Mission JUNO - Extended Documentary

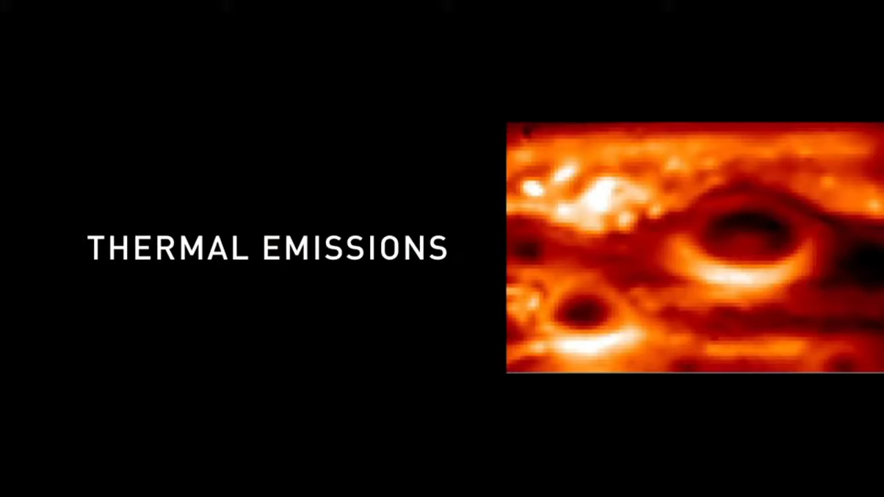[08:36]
So at the same time, we can take these two pictures that are superimposed, one above the other one, for observing the aurora if it's present.